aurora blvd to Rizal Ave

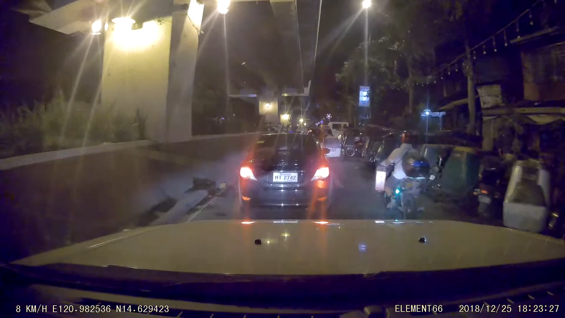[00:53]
Masadubong pa yan eh. Mga tricycle. Oo. May pa nakaparay na sa tili. Ito mo naman siya. Eh, hindi. Sinasaway lang kuha dito. Dapat dito kumasar dito. Parang kayo tapos. Araw wala nakaparating dyan, mga tindahan ng pony doon nung araw yun. Wala yung dito. Nung ginawa to eh, oh.
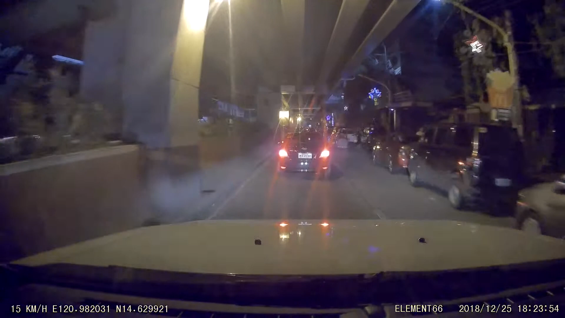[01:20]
Ginawa to, di ba? Naging ganyan eh. Yan, mga furniture yan. Hindi, furniture pa rin naman eh. Yan, tambunting ang tawag kasi yung living ang tambunting dyan. Kaya po, nung araw, alam ko ito, sakot na doon ang Chinese. Chinese, cemetery yan.
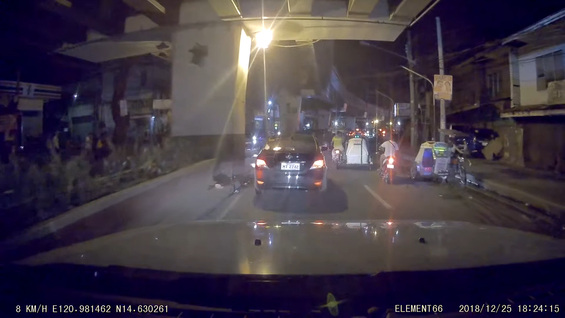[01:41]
Yan, saan yung cemetery?
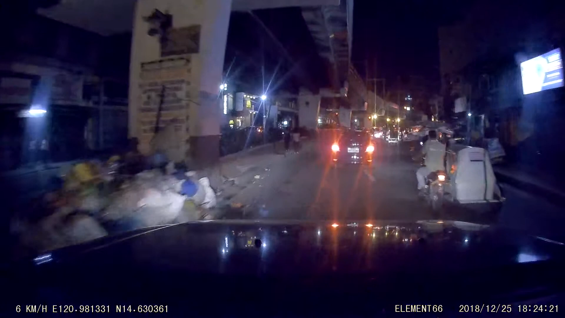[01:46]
Ayan o, tambakan ng basura. Kalooka na to eh. Ito ang nakalo. Ito pa kalooka na to?
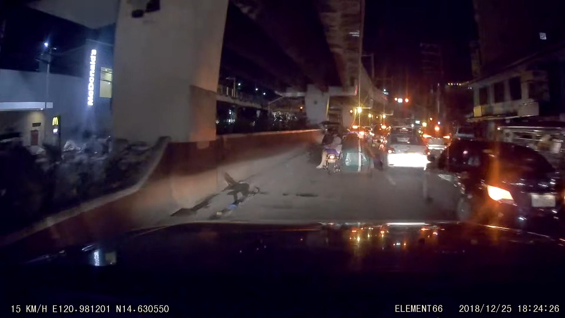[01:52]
Kalooka na kapila. Ito kalooka. Hindi lang ito.
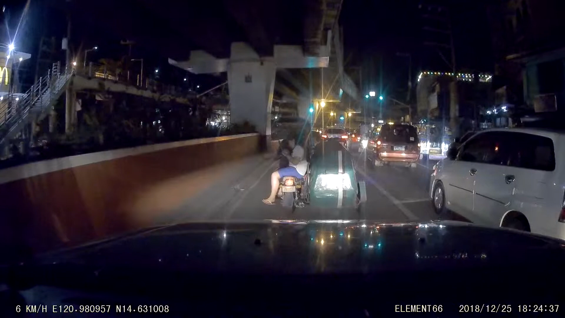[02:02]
Oo nga, yung mga ano, may mga siga. Mga siga, tricycle din eh. Dapat mo kasabay ang kanan. Kapag punta ang kalooka dyan, paano mo ta.